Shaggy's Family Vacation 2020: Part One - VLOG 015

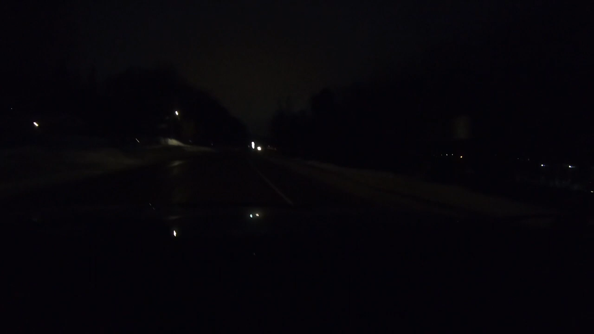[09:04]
Coming up, my old apartment, Stephanie's old apartment's on the right. Mine was not so nice, and this old motel on the left. And you lived there? Oh yeah, and the basement. Spiders. Lots of spiders. Stephanie doesn't need brand new places down there. I also lived up the hill. And we just had a ton of fun here. We are in Houghton. We're in the city limits.
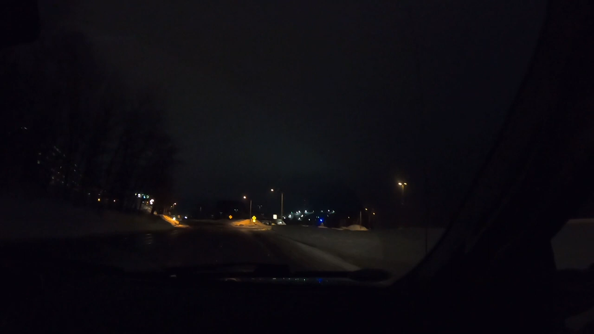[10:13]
Pulling through Michigan Tech. Well, Stephanie and I went here. We did mechanical engineering. Yes. Stephanie did... We are Michigan Tech alum. Stephanie's a chemical engineer in here.
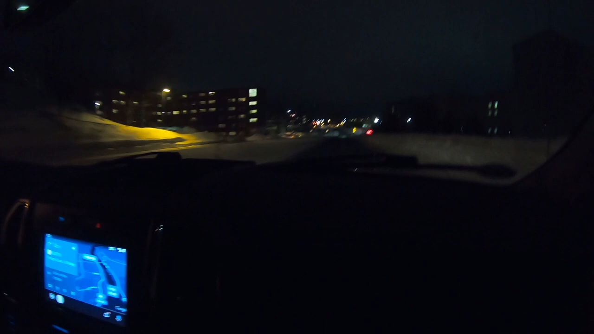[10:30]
Looks like we have some students crossing at 41 right now. Can't really see them, but the daily occurrence. What do you know? Maybe we will see some broom...
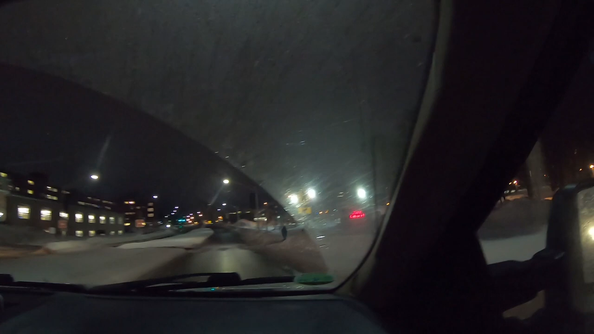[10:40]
Oh, there's a broom ball game going on. Broom ball? Not a whole lot of... Oh, there's Mama's boys. not a whole lot of an audience tonight. But I guess it is 6 o'clock on a... Wednesday.
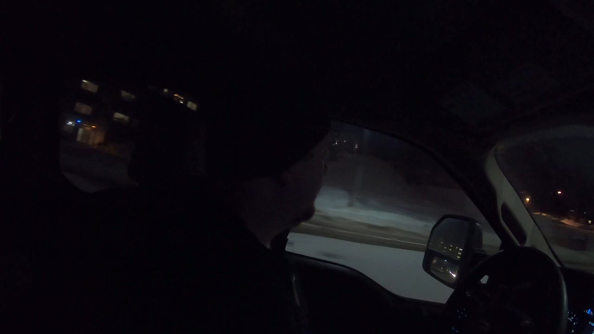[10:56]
Snow statues are being built. What are those being built for, hon? Winter Carnival.
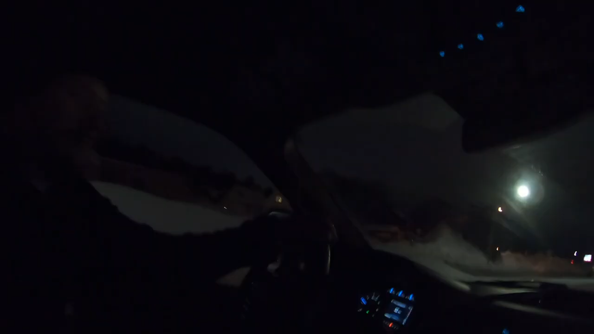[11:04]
So check out over on our right hand side,
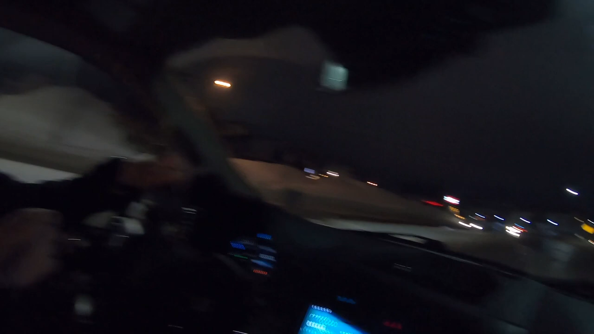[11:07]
you got Mount Ripley kind of towering over everything. Over on the opposite side of the canal.
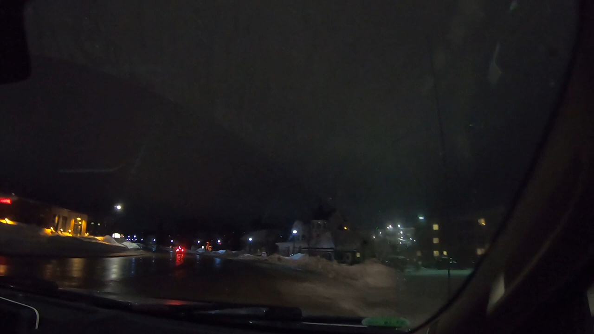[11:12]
It's Hancock, but it's really Ripley, Michigan. Check it out here, there's some statues going on.
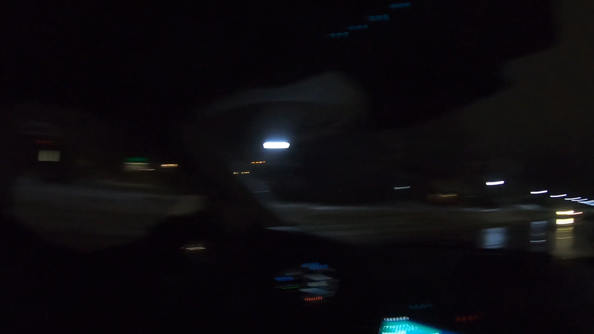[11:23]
They got caution tape. Pulled up. Snowbank. It's a little bit warm here. Let's see what the actual truck temperature is, not Google's temperature.
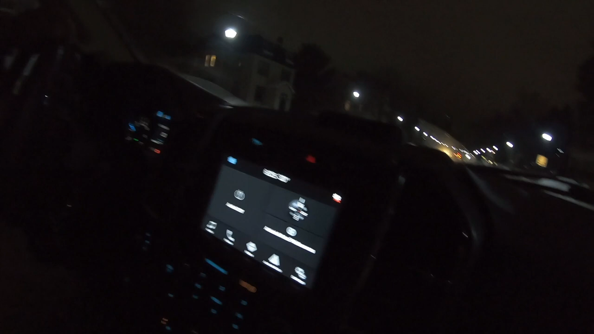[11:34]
It's 30 degrees. We got somebody calling in. John Mon.
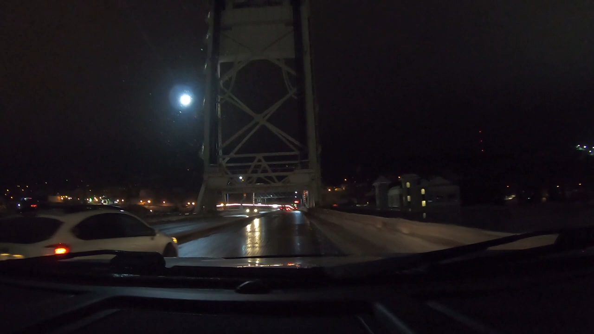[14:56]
Looks like we got Ryan behind us. And probably somebody behind him.
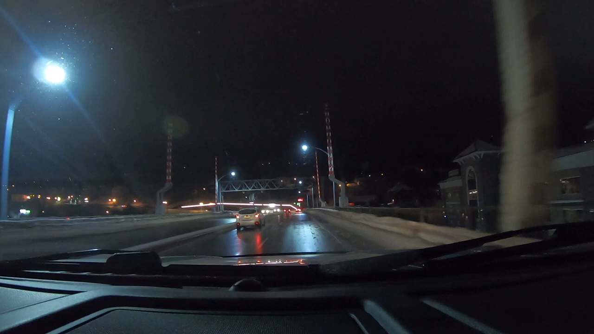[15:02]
But we are almost off the bridge. And officially onto the Copper Island. There is no longer any landmass connecting the tip of the Keweenaw here to the rest of the UP. So it's pretty cool. An old mining town, and this is where this was the working class town.
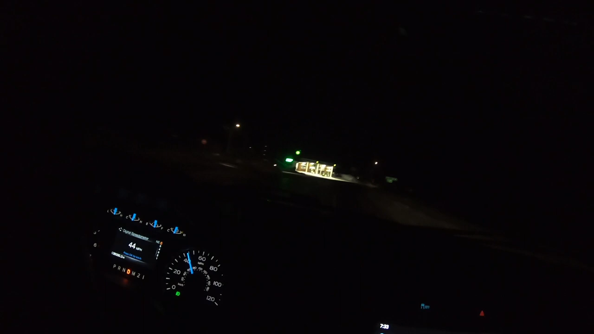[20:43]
And we are officially in Keweenaw County. We are talking, vlogging, and driving all at once.